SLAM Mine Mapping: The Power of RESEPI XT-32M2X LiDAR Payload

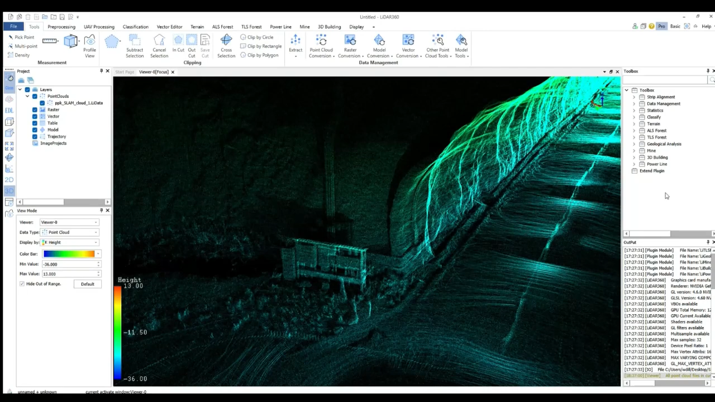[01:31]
alright so we have just pulled in this cloud into LiDAR 360 finished processing in the slam processing engine inside of PC Master Pro which is powered by Kudan
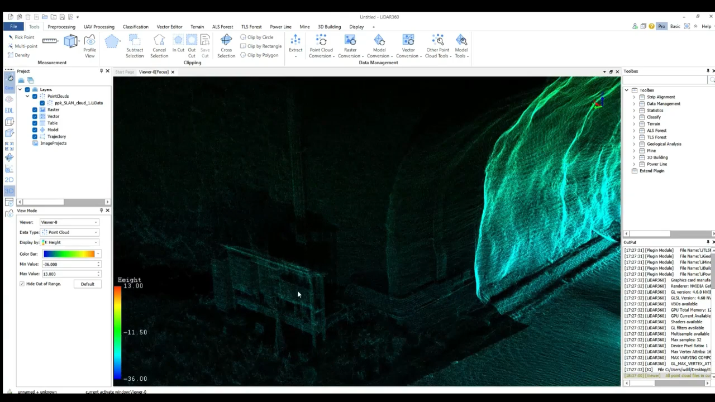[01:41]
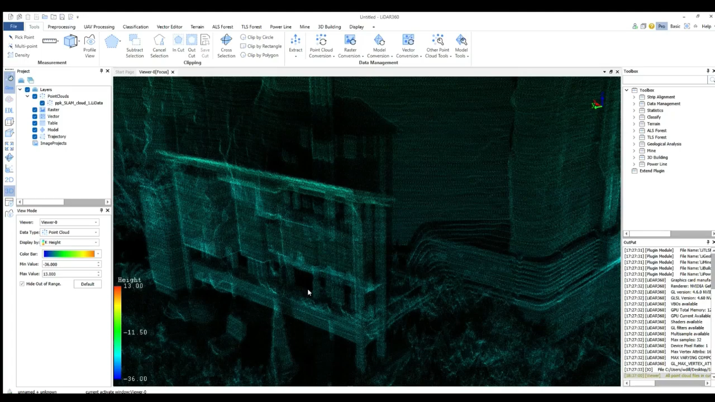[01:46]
nice thing this thing looks great I love this glass view in 360 it gives everything nice to look glow sharp
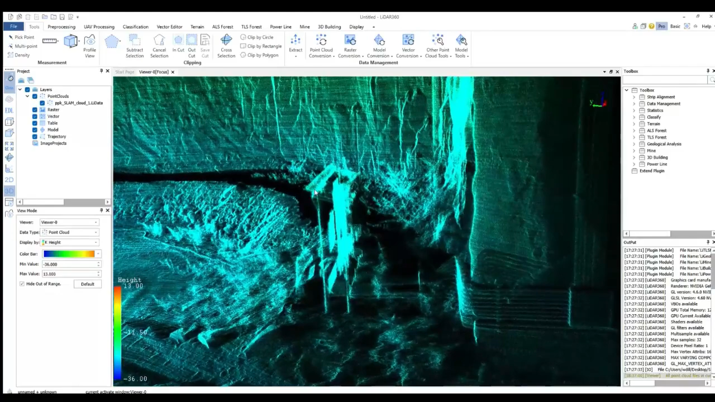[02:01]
it's really good I didn't cut myself out of the trajectory yet
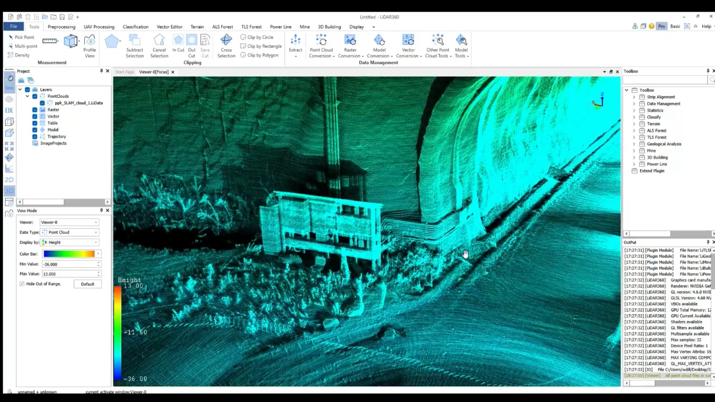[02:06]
you still see me walking around the tunnel it seems great
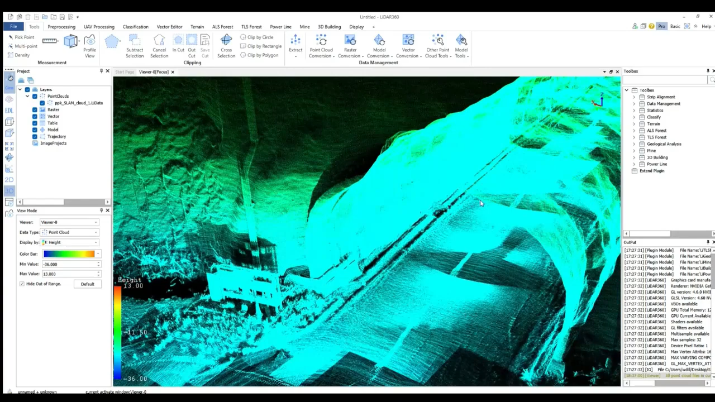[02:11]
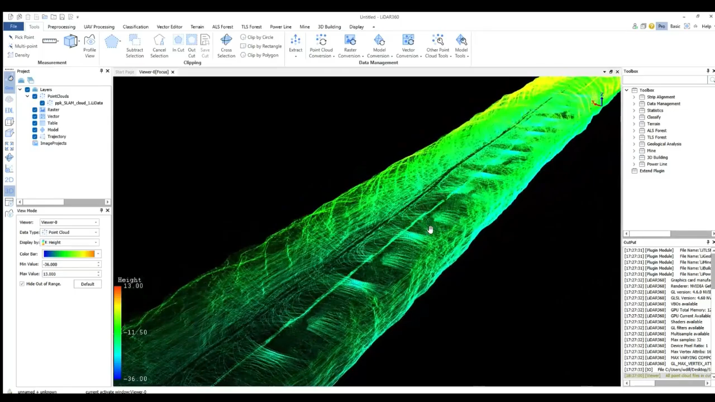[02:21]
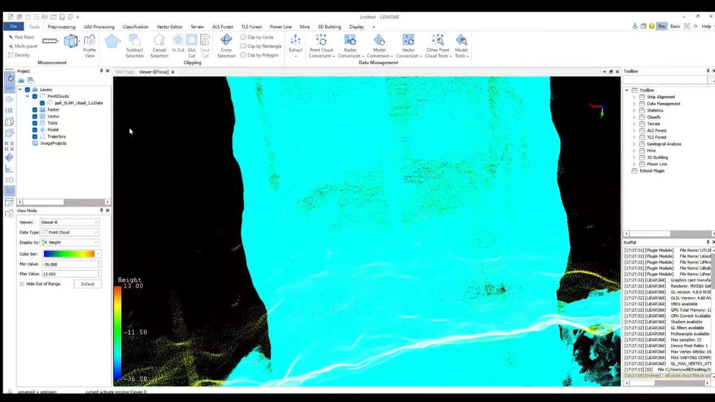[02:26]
let's go ahead and take a snip and look at some relative accuracy
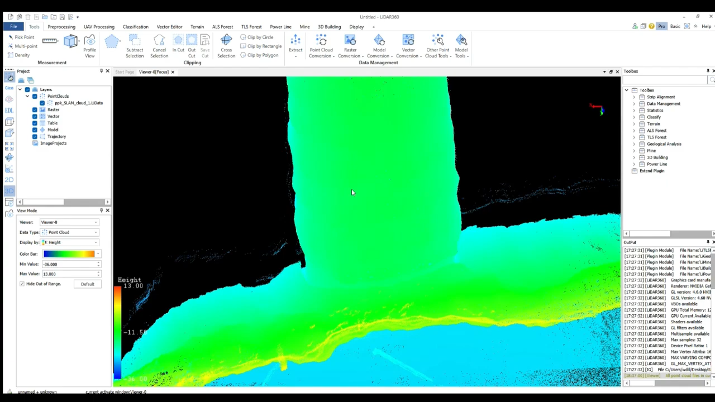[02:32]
jumping around just a bit here
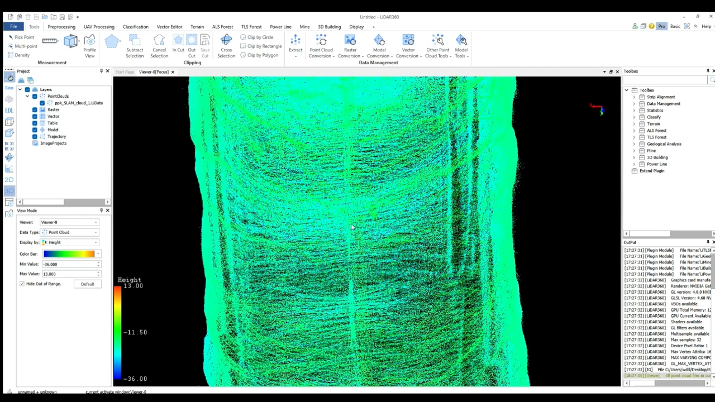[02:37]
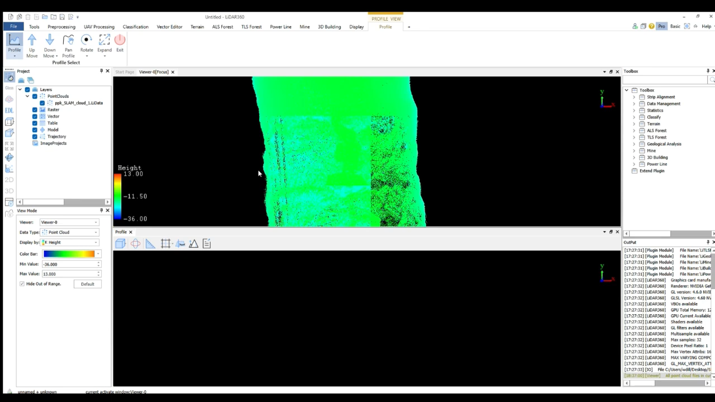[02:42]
let's find a loose little flight that should be good peek at that okay that's pretty a ton of points here a good spot I want to get an honest assessment here there might not be enough points you know we're here
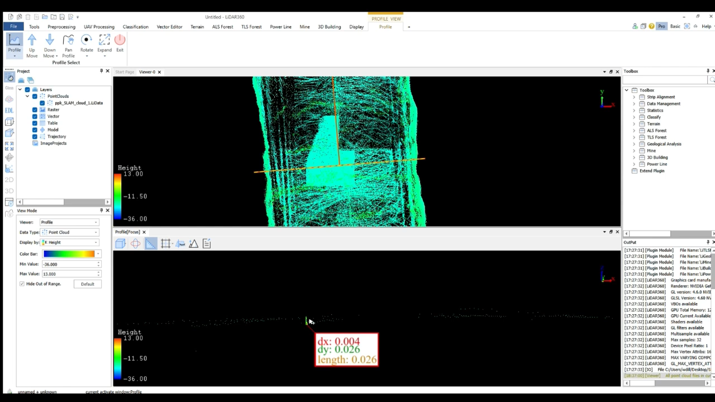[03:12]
let's grab it and see what we're looking at right over right over on three centimeters let me grab a thicker slice
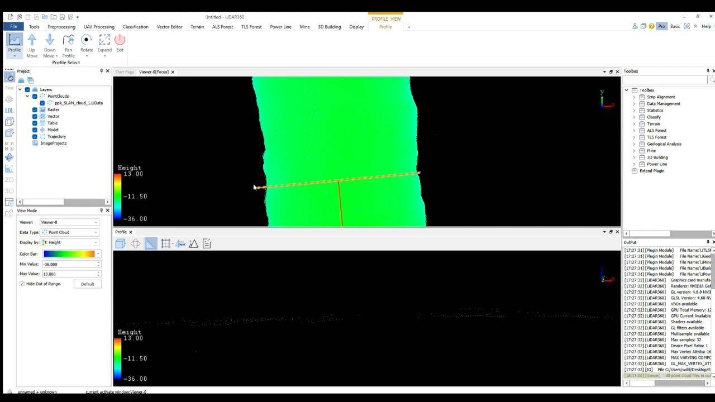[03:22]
just so we can see a little more data
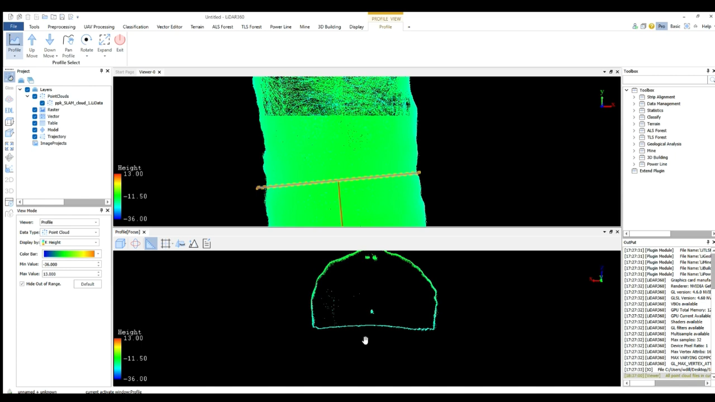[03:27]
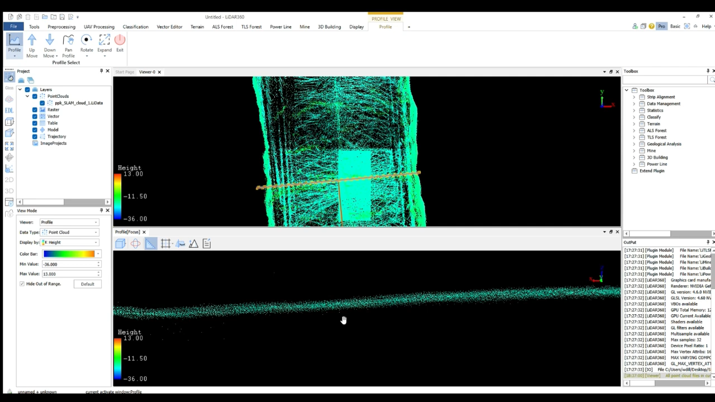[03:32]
I mean still here three four centimeters that's not bad at all